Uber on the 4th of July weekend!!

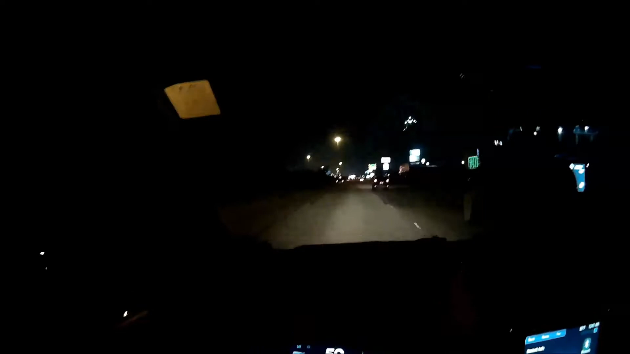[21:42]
I'm on the wrong side of the freeway. But, looks like street racing has already taken its toll tonight. There's a huge fucking accident over there. And I can't see it.